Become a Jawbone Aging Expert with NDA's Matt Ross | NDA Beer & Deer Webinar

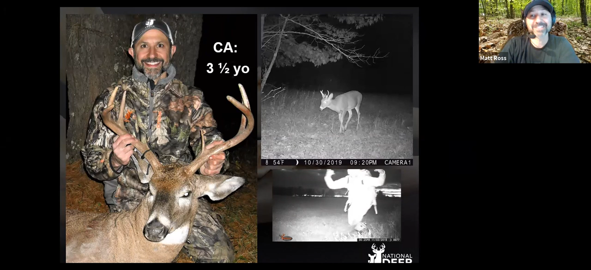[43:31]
I'm sure you're guessing it came back as actually three-and-a-half years old with a rating of B. It was a three-to-four guess, and they thought it was three-and-a-half. This deer weighed 186 pounds dressed, dress weight.